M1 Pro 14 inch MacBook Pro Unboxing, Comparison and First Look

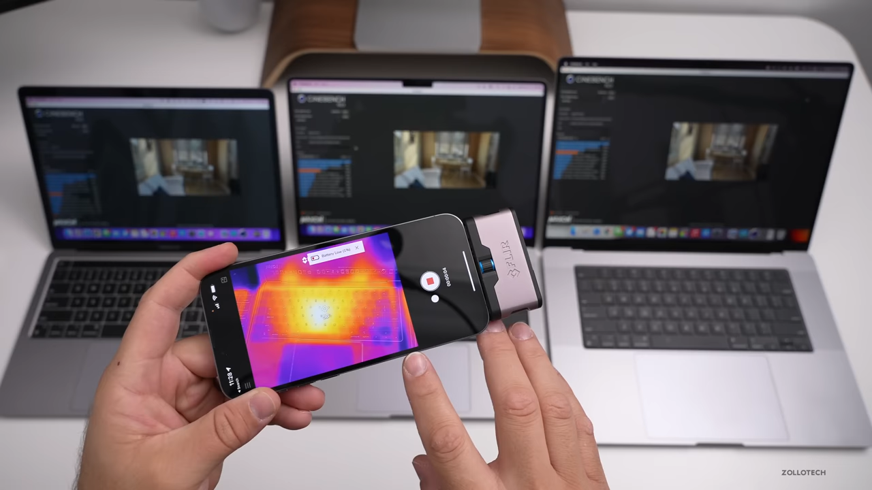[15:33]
And you can see that the devices are fairly hot right under the keyboard, about 98 degrees Fahrenheit under the M one pro. The M one max is about the same as you can see here with the thermals. And they did both kick on their fans. If we look at the M one, the regular M one, it's a little bit cooler and I didn't hear the fans. So there's definitely a difference between them, but they were getting better scores on the M one pro and M one max.